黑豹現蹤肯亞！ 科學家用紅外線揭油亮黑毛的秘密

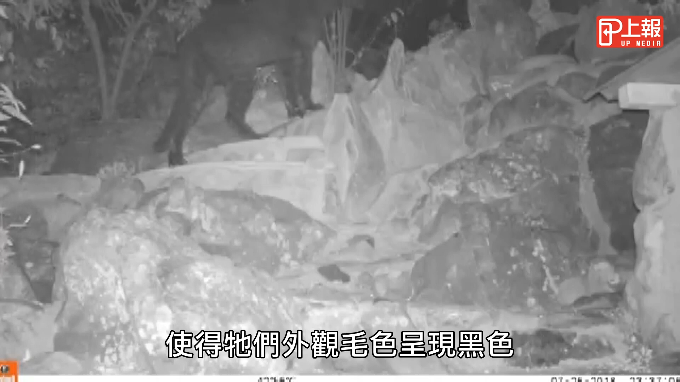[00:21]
But the infrared cameras used by the team help show off their spots.
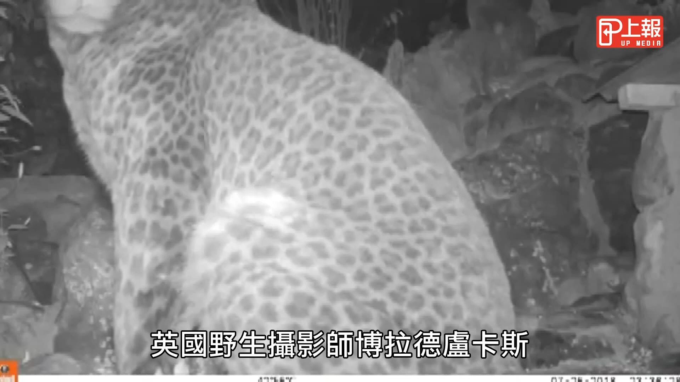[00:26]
British wildlife photographer Wilde Barad-Lukas also captured the creature nearby. We have something.